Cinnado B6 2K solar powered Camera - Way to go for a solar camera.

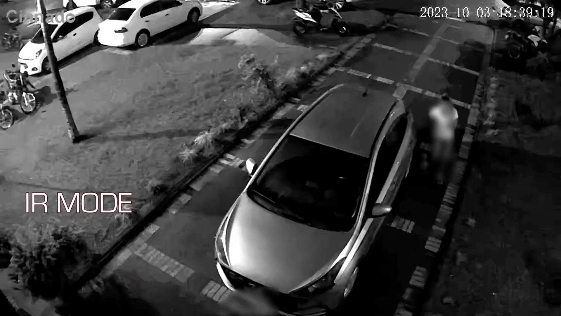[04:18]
The option of having this white light support which automatically will come on when needed was something that many will find very useful.